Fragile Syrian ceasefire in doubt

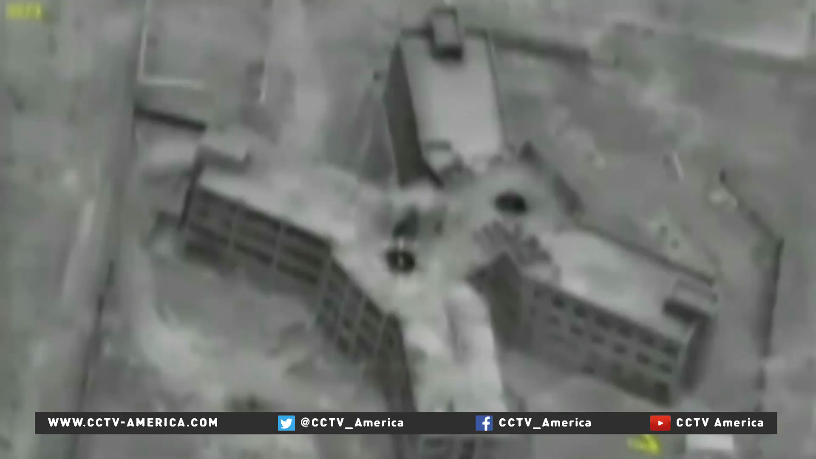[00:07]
But it was this attack on Saturday that may have pushed the truce to the brink of collapse,
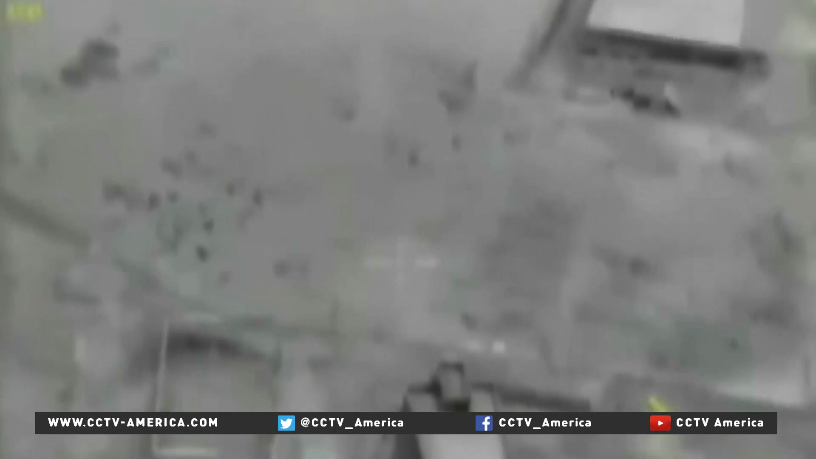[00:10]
a series of U.S.
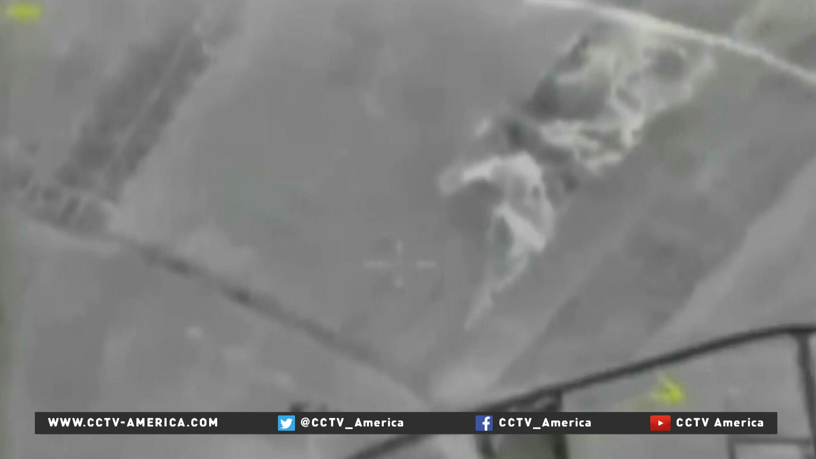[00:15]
airstrikes in the eastern city of Der Azur that left dozens of Syrian government soldiers dead.